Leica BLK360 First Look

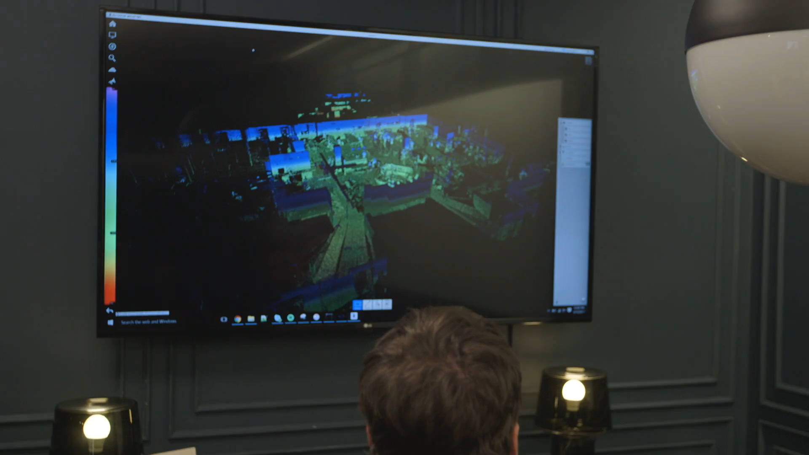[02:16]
So this is just by elevation. You can get a little more detail with it and see flatness variations.